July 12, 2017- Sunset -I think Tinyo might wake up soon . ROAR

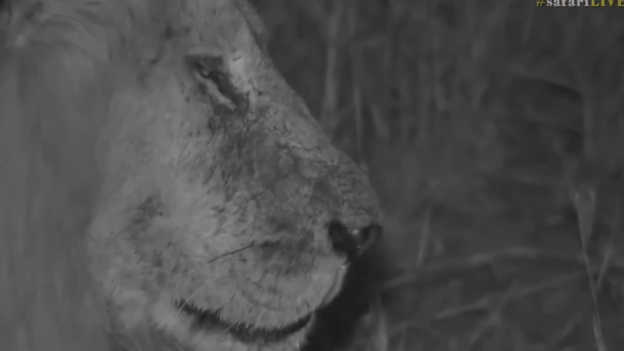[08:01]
maybe he'll surprise us though one more yawn the DC's looking a lot more lively now I said to Sebastian at one point with the way we had the camera framed while we weren't live if you'd posted a picture you could cause quite a stir with it because it looked like he was just dead well there we go